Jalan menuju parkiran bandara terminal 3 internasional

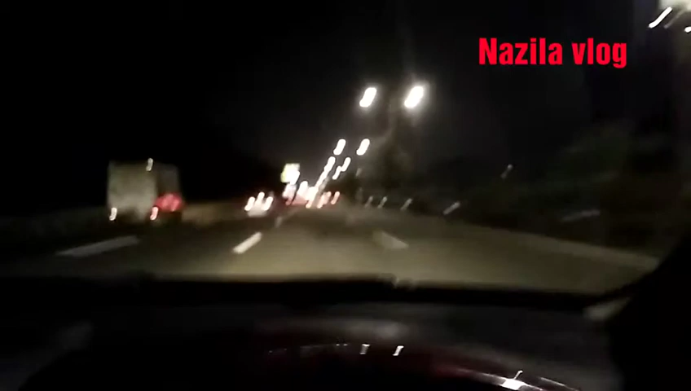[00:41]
saat ini pukul 9.57 hampir jam 10 malam guys jalanan sepi Hai Wah bisa ngebut guys lihat tuh kilometernya sampai 100 Wah masih bisa tanjap guys Hai wah ini udah deket nih gerbang tol cengkareng
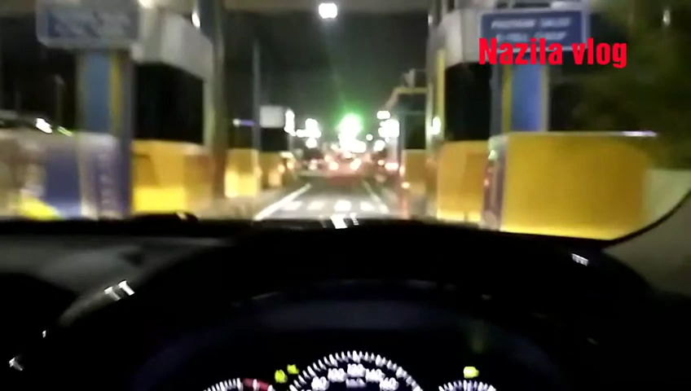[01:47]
wah masih bayar di depan ternyata
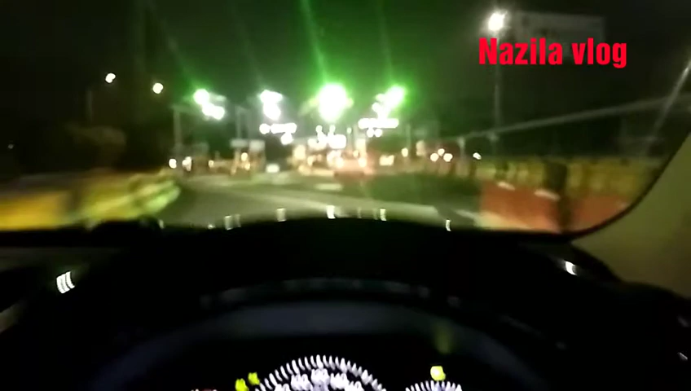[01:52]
mana guys ambil yang paling pinggir guys set ini guys sudah sampai tanggerang wah ini pemandangannya luar biasa nih kalau malam ini menuju parkiran internasional ya guys
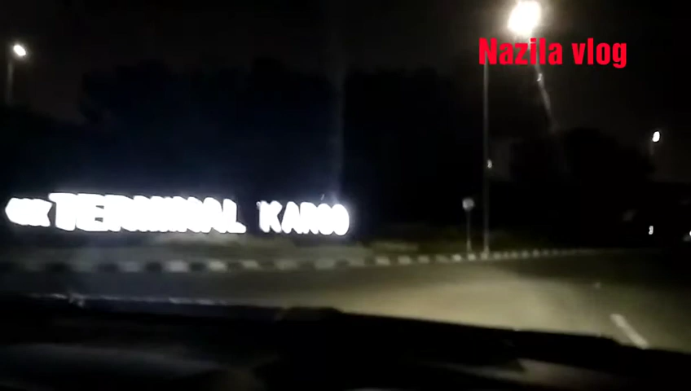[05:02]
nah kita ke kanan ke kiri ke terminal kargo terus aja lewatin long umroh masih terus masih terus nah ini dia guys parkir terminal 3 internasional velok kiri wow ini dia ini dia kita sudah masuk kawasannya nih